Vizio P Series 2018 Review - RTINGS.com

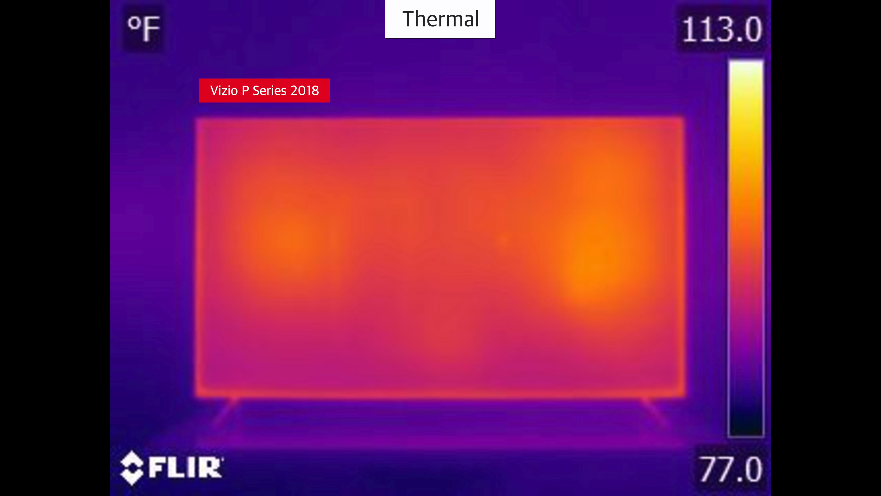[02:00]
On screen: scale top 113.0°F, scale bottom 77.0°F
Looking at the TV through a thermal camera, the heat distribution appears uniform. This is due to the full array local dimming.
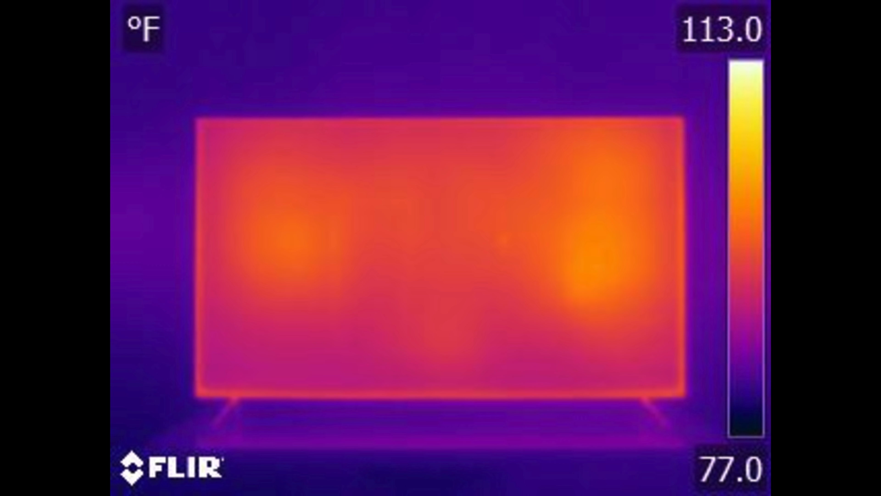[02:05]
On screen: scale top 113.0°F, scale bottom 77.0°F
We'll now go over the picture quality. We'll be comparing to currently available TVs, but we do continue to buy and test TVs throughout the year,